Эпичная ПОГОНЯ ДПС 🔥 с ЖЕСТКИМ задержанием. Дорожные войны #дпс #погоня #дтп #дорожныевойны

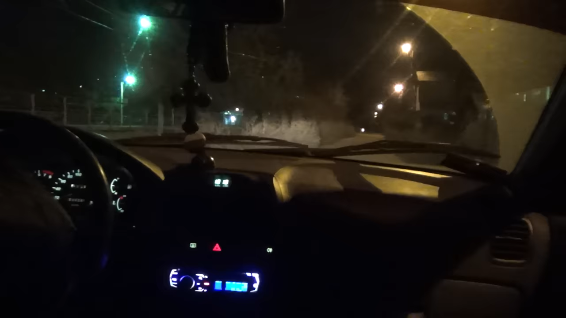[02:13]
Да, сейчас будем проезжать, если я не увижу, ну что увидишь, госномера.
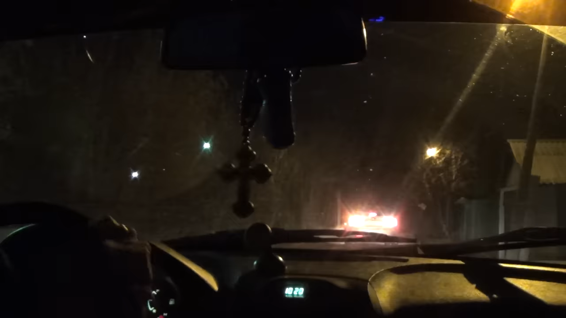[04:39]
Фронтовая 62, значит, Kia Rio, Татьяна 669, Валентин Константин 136, серебристого цвета. Вообще обдолбанные все, там 4 пассажира, все в УМАТ. Значит, они сейчас тут пытаются корячиться, как-то выехать. В общем, мы здесь на месте, можно сказать, потихонечку сопровождаем их. Они за нас не могут даже никуда
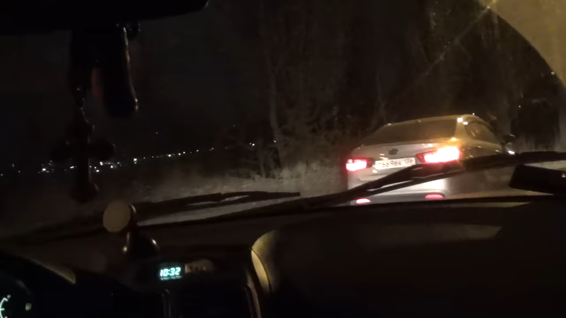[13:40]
На набережку выезжаем. Выезжаем на набережку. Но сейчас вот пока едем за ним. В сторону пока. Ну и тут одна дорога, в сторону Чернавского.
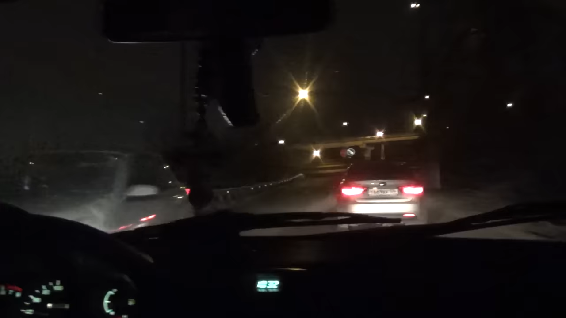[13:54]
Сейчас пока не знаем, прямо или направо уйдет. Давай. Направо уходит, давай.
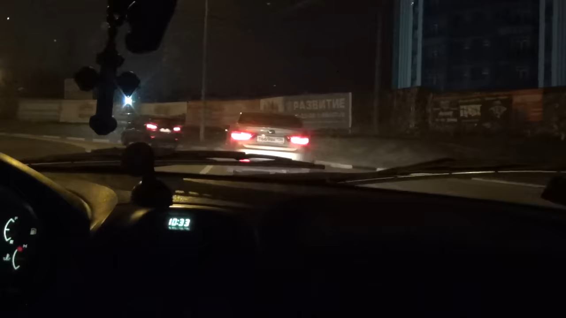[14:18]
Адрес другой будет. Едем по направлению по Северному мосту.
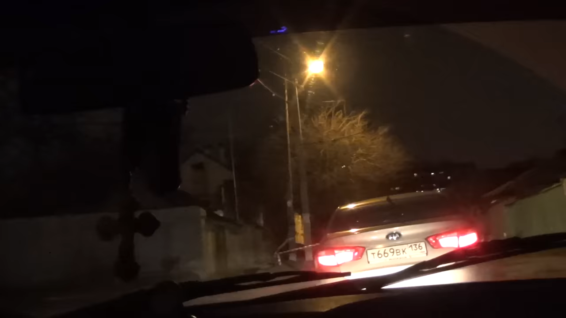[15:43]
Сейчас адрес даже скажу, какой с правой стороны. Рылеева 22Б. Рылеева 22Б проезжаем.
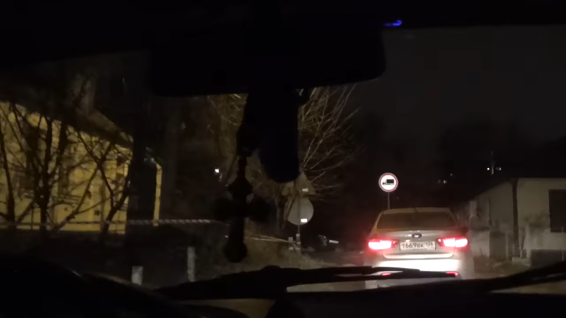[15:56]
Рылеева 22А. Уже...
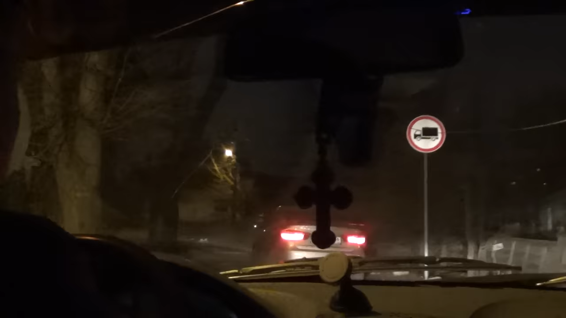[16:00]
Едем вот все по этой улице, по Рылеева, по частному сектору. В сторону ротонды параллельно получается Бурденко. Сейчас как раз вот на. Пересечение Цветущей было. По Цветущей едем. Сейчас Цветущая улица. Цветущая 7.
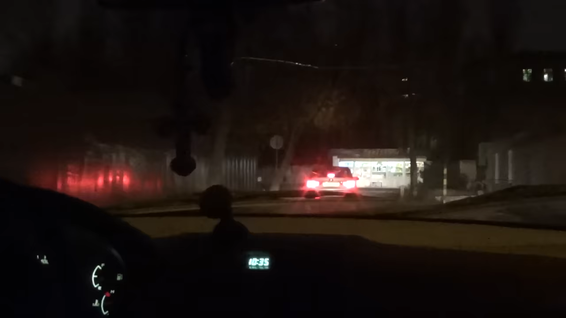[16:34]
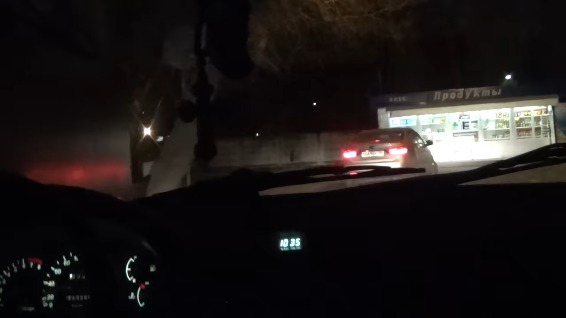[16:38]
Вон направо здесь уходит. Вот храм мы убираемся. А, больница здесь Бурденко. Мы убираемся. Мы направо повернули. Он, наверное, в сторону. Сейчас посмотрим, куда поедет. Ну, в общем, он повернул направо.
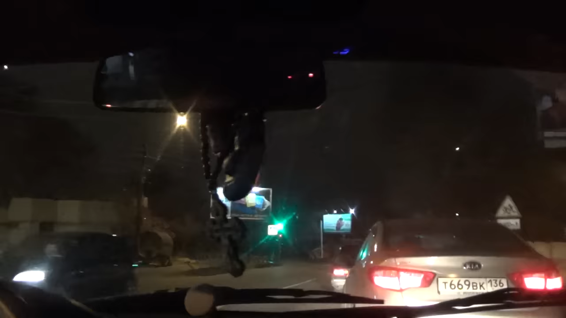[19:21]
Может здесь развернуться. Уже прошли перевод. А, нет, сейчас будем проходить скоро. Да, он сейчас подал на разворот. На разворот налево. Он в обратную.
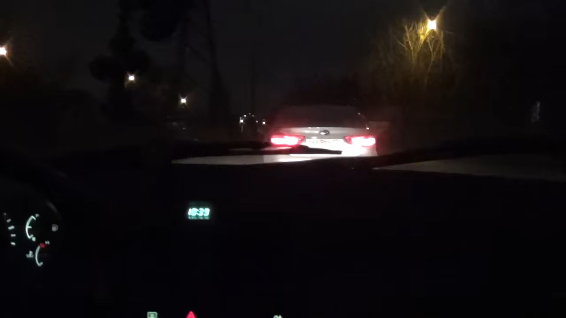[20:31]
На Роснефть. Роснефть. Мы сейчас проезжаем Роснефть. Он налево сейчас на транспортную будет выезжать. Сейчас скажу, подожди, вот адрес какой. Не, подожди. Да не парься так. Адрес мне скажи. Да я не обгоняй его.
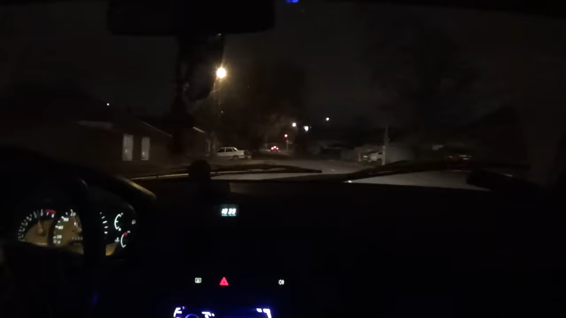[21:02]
Боится. Назад. Все.
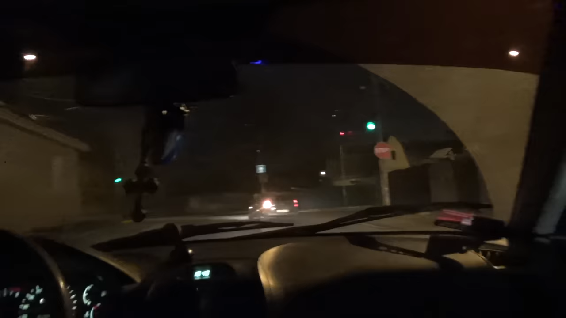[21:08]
Он по дворовой территории, подожди, ну. Он куда сейчас повернет? Направо, на Урицкого. Он в сторону Урицкого по транспортной поехал. Да, по транспорту, в сторону Урицкого, да.
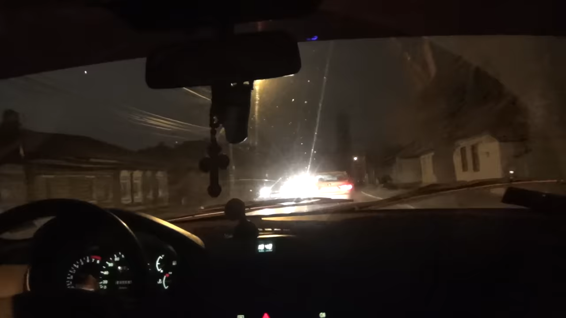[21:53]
Где ребята вообще? Паурицкого, да, в сторону проспекта. На проспект Труда повернул с Урицкого. Ты не обгоняй.
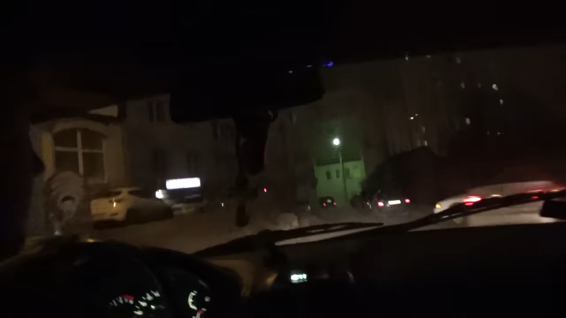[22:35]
Направо. Опять же. Он опять тот же самый частный сектор свернул, где мы кружили. Республиканская. Да, 72. Направо ушел. Какой? Республиканская 72. Республиканская 72 проехали. В частный сектор. Здесь что тут у нас? Да, внутри по частному сектору. Республиканская 52 проезжаем.